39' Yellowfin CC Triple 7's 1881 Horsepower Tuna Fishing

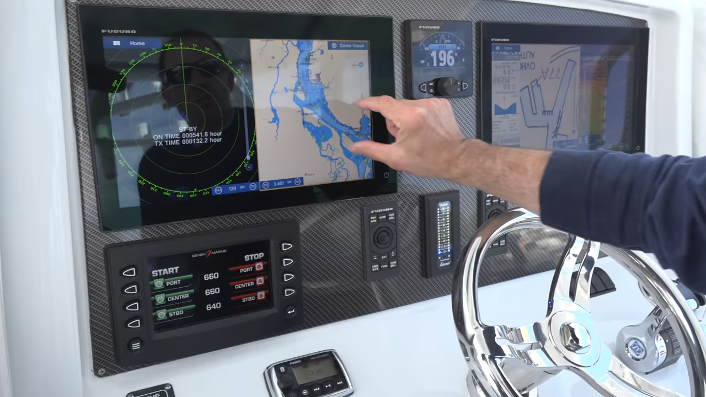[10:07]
it touches screens and it sizes and everything according to your fingers. So. Yep.